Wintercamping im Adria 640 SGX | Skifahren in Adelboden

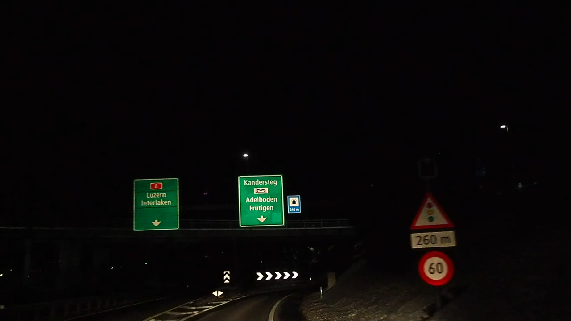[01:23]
Wenn das auf dem Bergbahnparkplatz aus irgendeinem Grund nicht klappen sollte, sind wir ratlos, denn laut Park for Night gibt es in Adelboden keine Alternative.
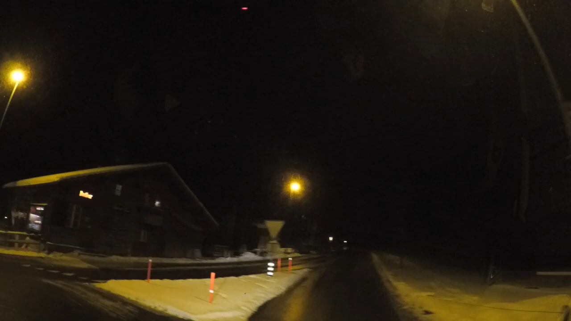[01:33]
Auf den Straßen ist hier um diese Zeit nicht mehr viel los und auch der Parkplatz an der Sillerenbahn ist leergefegt.
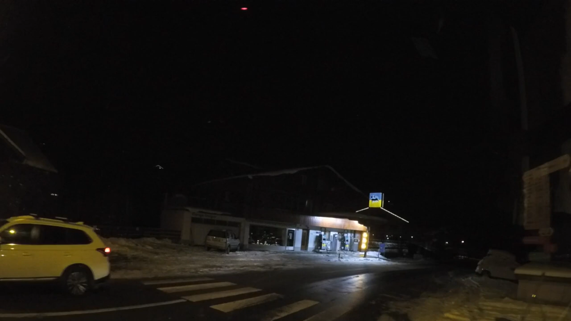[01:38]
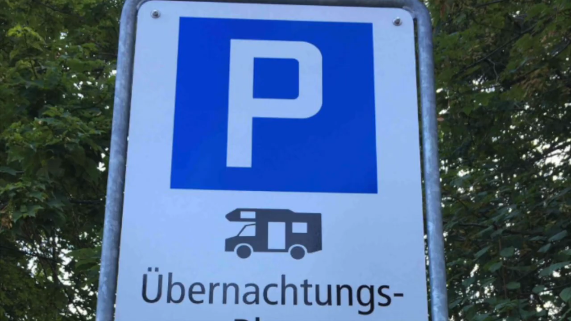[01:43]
Das angekündigte Parkschild für Wohnmobile finden wir allerdings überhaupt nicht, nur den Hinweis, dass hier ein Nachtparkverbot gilt. Bei dieser Gelegenheit fällt mal wieder auf, dass wir etwas an unserem Frontlicht verbessern müssen.
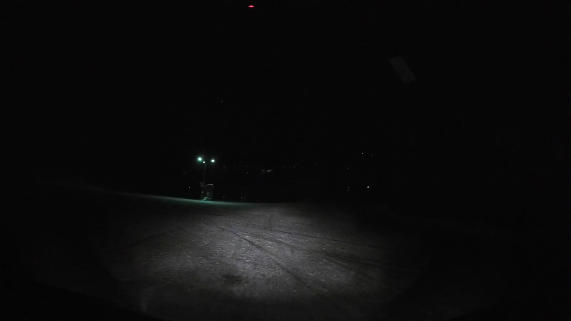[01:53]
Wir dürfen hier also nicht stehen und fahren zurück Richtung Frutigen. Ergebnis: dieser idyllische Parkstreifen direkt am Fahrbahnrand.